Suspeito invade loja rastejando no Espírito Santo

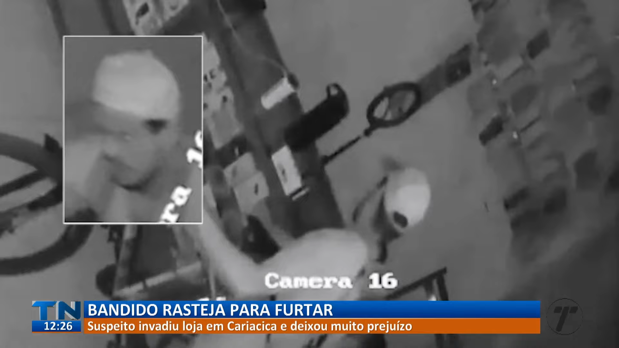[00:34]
o cara passou o mãozão grande num notebook que estava em cima desse balcão ali também, olha,
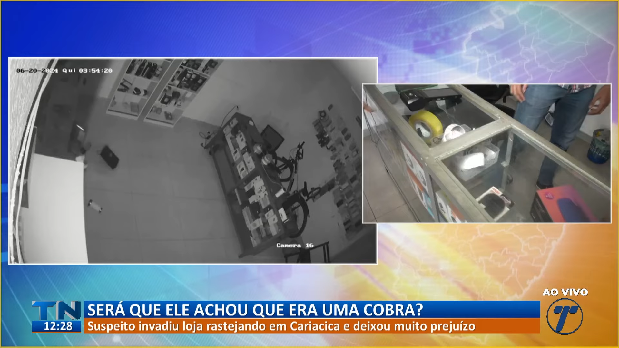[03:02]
aqui perto, né, um aparelho que era usado justamente pro proprietário da loja, né, finalizar a venda, né, usar pra poder fazer a divulgação dos materiais que ele vende aqui, que são equipamentos para celular,
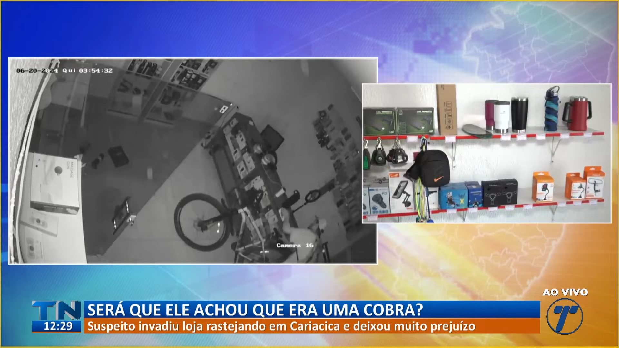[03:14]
acessórios para celular, né, várias, várias coisas que a gente costuma usar no dia a dia, e aí o cara, o camarada entra na loja de madrugada, sorrateiramente, e acaba aí invadindo o local e dando esse prejuízo, porque ele leva, então, o notebook,
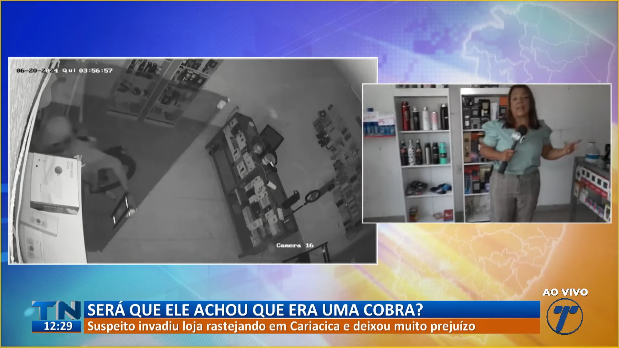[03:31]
a bicicleta, e um detalhe, essa bicicleta tava guardada aqui dentro da loja, porque o proprietário disse pra mim o seguinte, eu sempre venho de bike, mas quando eu fecho a loja muito tarde, eu acabo deixando ela aqui, porque eu fico com medo de ser assaltado, olha que ironia, vamos conversar com ele agora?
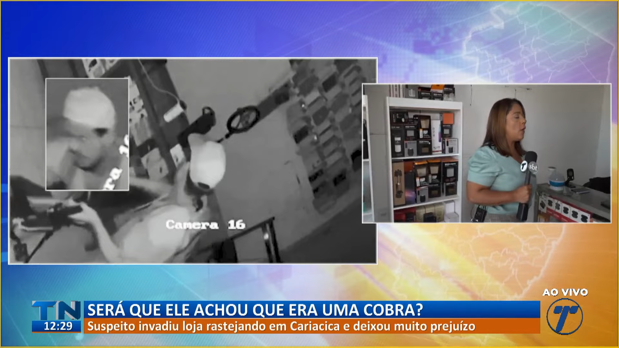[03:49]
Alano, boa tarde, não sei se tá sendo uma boa tarde pra você, mas o Douglas já deixou pros nossos amigos e amigas do TN,